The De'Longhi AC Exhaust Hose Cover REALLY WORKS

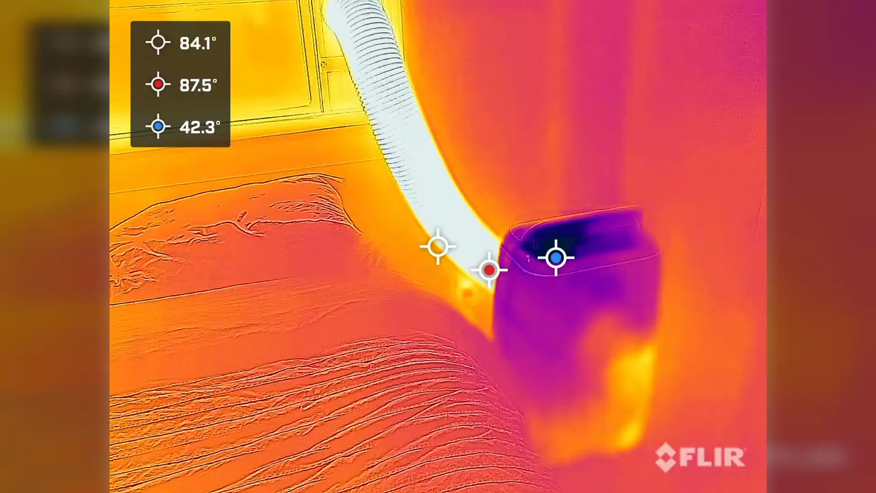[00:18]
This provides ample opportunity for it to radiate right back inside. Evidence of this occurring is clearly visible when we break out the thermal camera.
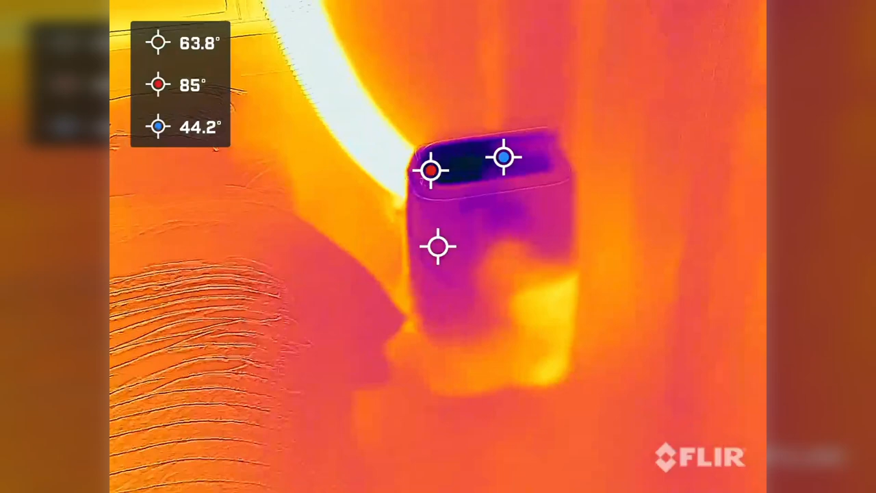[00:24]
If we pause right here, we can easily make out several things happening.
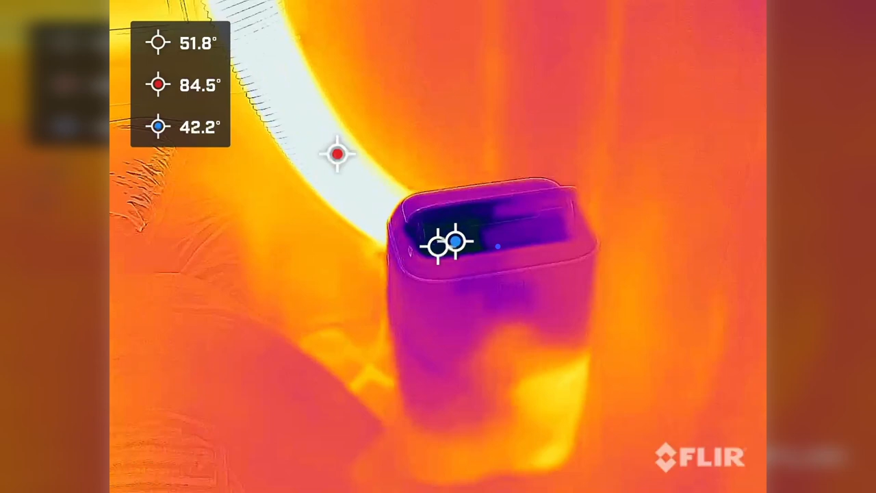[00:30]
First, we've got the really cool area up top where the cold air is blowing out, registering at about 42 degrees. Then we've got the opposite end of that, the hot exhaust, being the hottest thing in the room at 85.
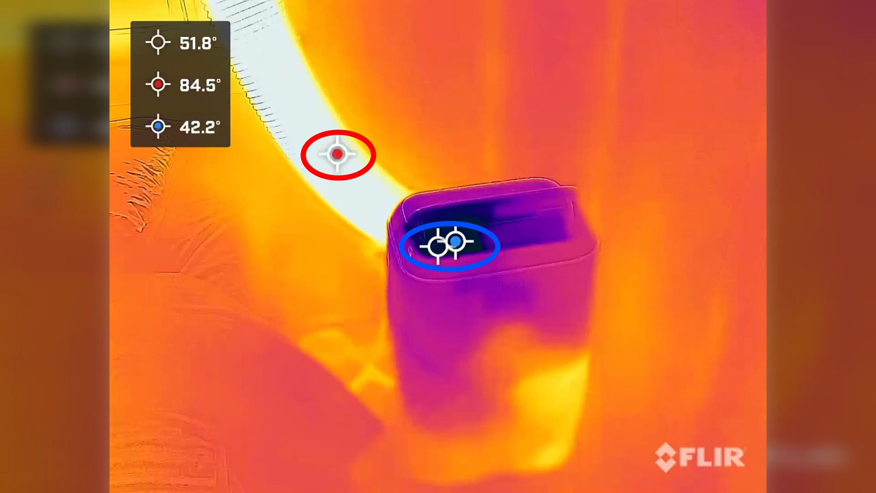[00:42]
It gets even worse the closer we get to the AC, meaning the room itself is reabsorbing a lot of that heat.
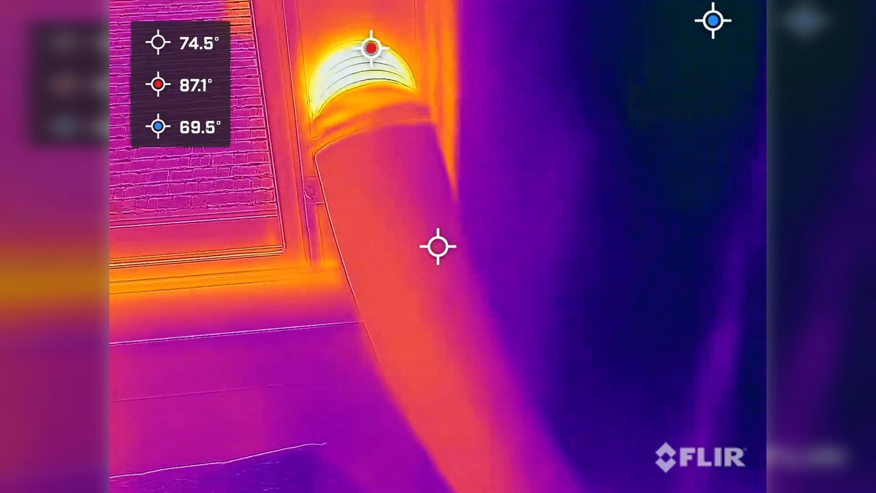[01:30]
Again, employing the thermal camera, we can clearly see the insulated versus non-insulated bits.
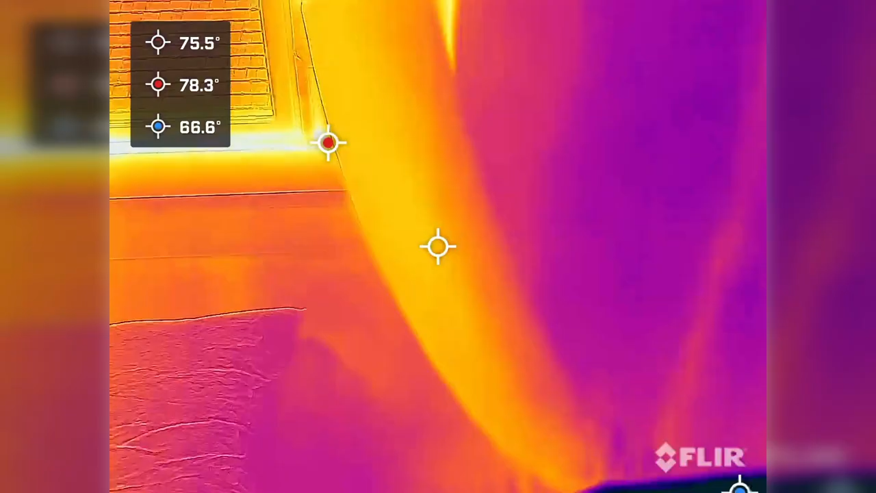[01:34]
Pausing here, we've got a couple points to take a look at.
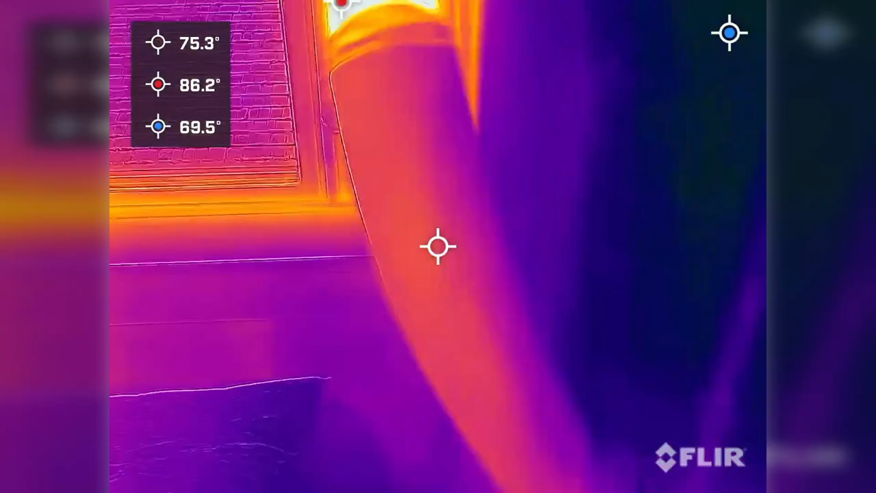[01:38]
The spot temperature on the hose is just 75, 12 degrees cooler than the uninsulated portion up here at 88.
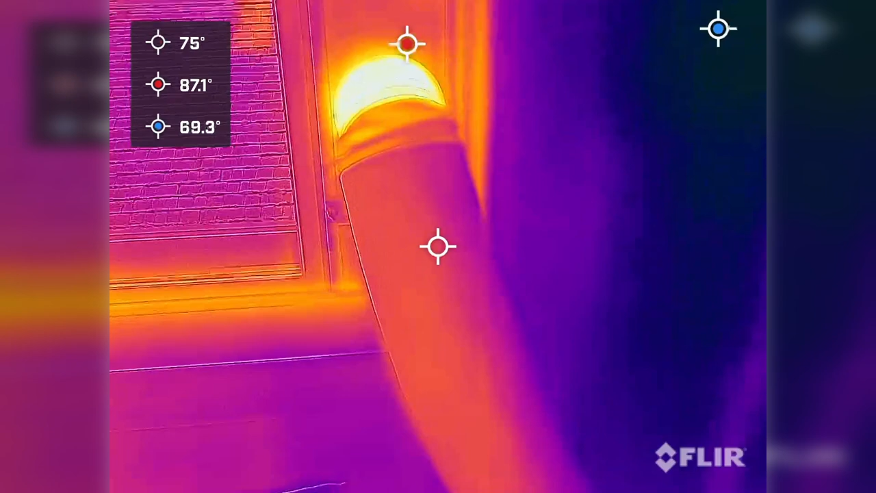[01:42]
So, yeah, it does work very well.